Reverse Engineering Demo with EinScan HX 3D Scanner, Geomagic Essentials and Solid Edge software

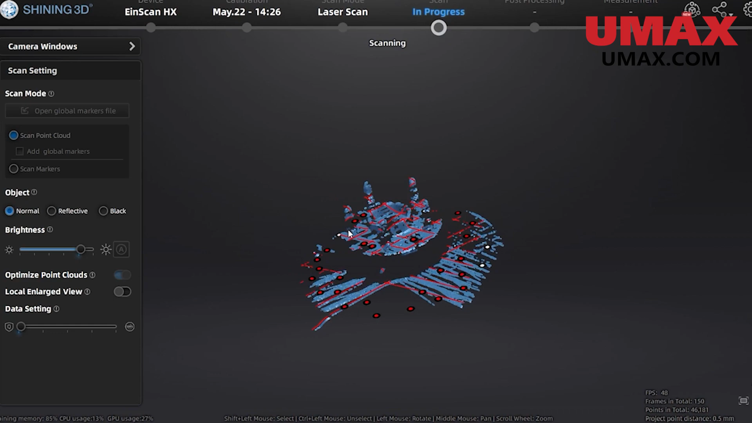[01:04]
Johnny quickly sets up a cutting plane in order to get rid of any data scan from the turntable itself.
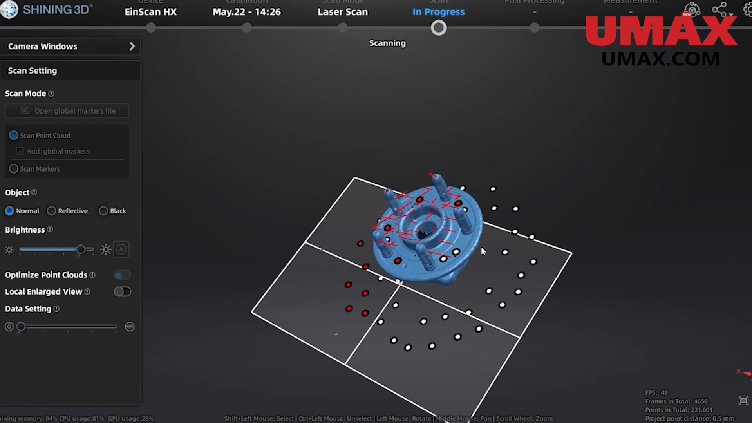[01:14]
Now as we scan we will get minimal garbage data.
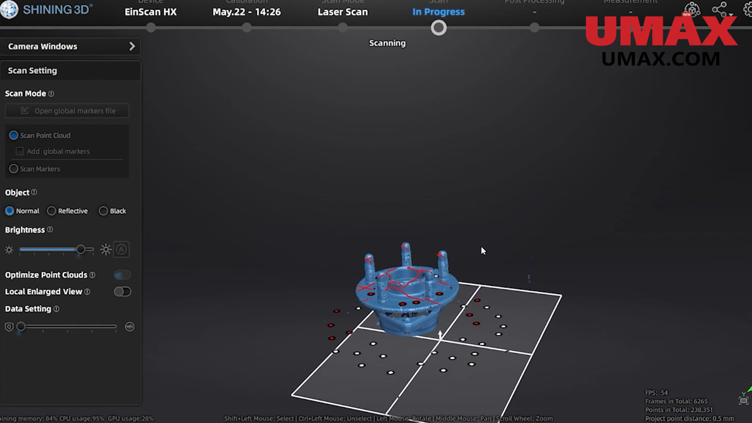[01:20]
When we're done we'll flip the object to get the other side.
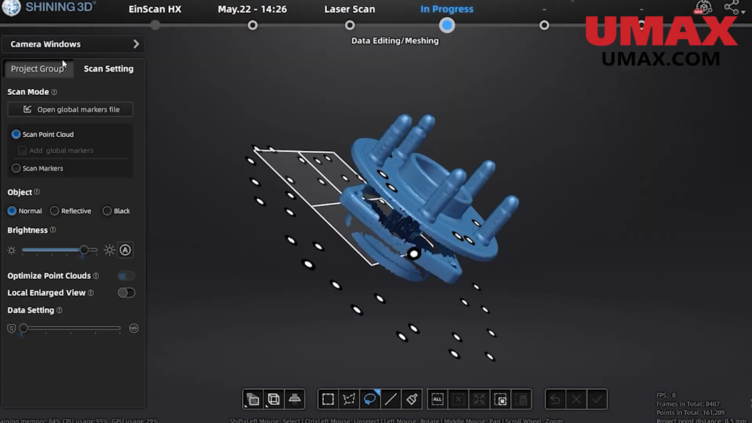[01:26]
We will need to make a new project group for this part because we are using stationary markers which are not attached to the object.
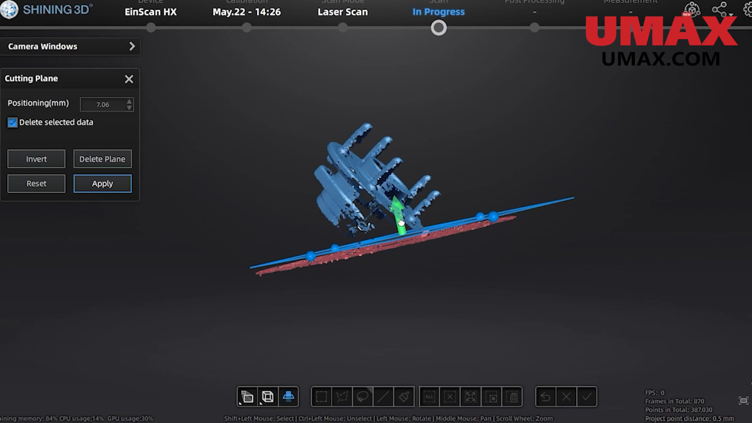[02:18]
After our third and final part is done we can align all the project groups together and finally mesh.
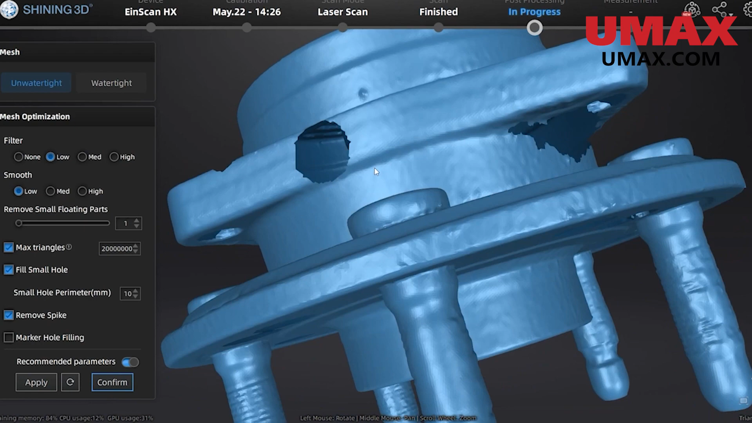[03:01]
Now let's start the reverse engineering process.
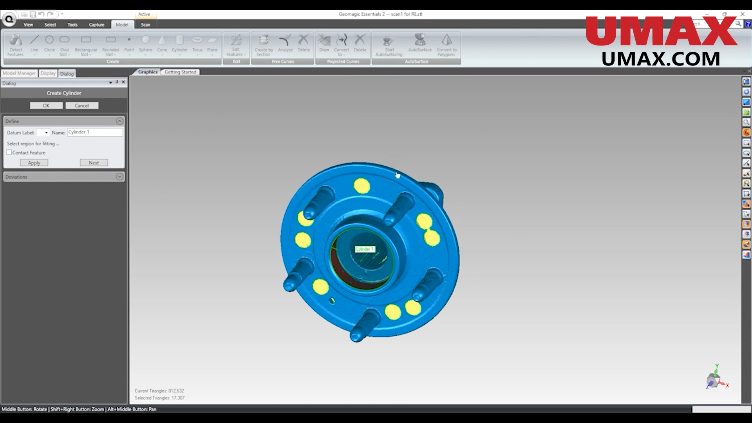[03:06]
First we will align our object to the world in Geomagic.
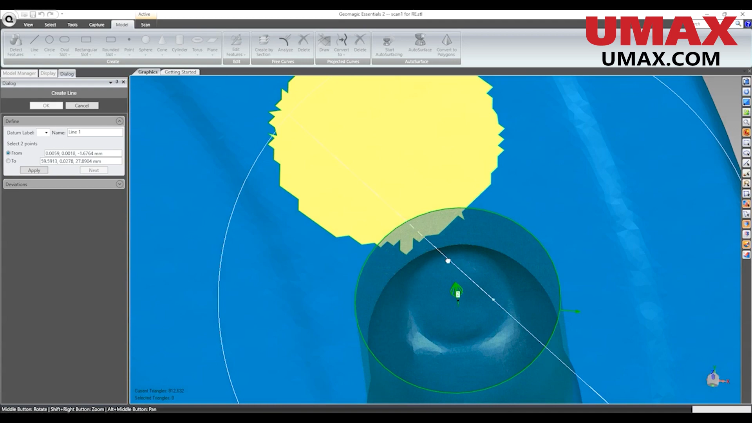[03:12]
Here we are determining where the origin point of the object should be and then using that to center the object.